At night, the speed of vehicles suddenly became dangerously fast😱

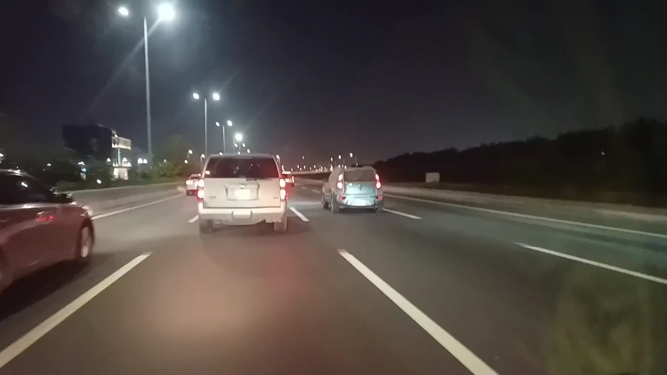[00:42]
اس روڈ میں دو سو کے سبیڈ کی گاڑیاں ہیں دو سو کے سبیڈ میں گاڑیاں ہاں چل رہی ہیں واؤ کیا بات ہے
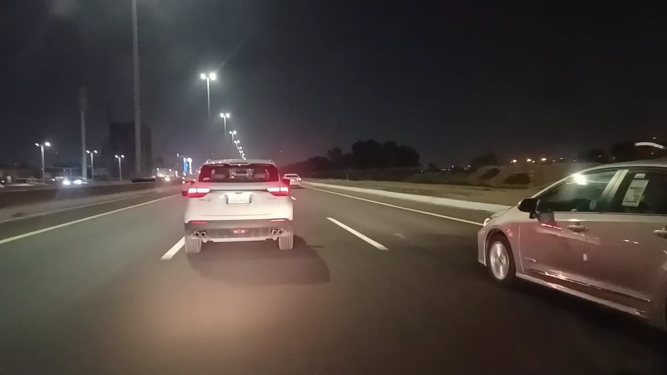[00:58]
دیکھو سب کو کتنا جلدی ہے
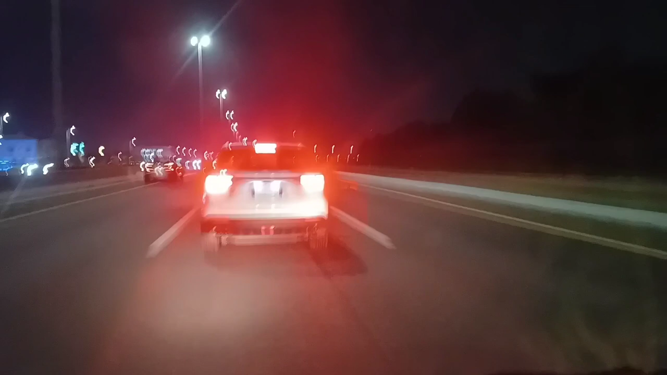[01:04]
یہ رات کا وقت ہے یہ تریک مدینہ منورہ ائرپورٹ بیس کے ساتھ ہے ہر انسان کو ہر بندے نکل دی ہے بڑی سبیڈ سے گاڑی جلاتے ہیں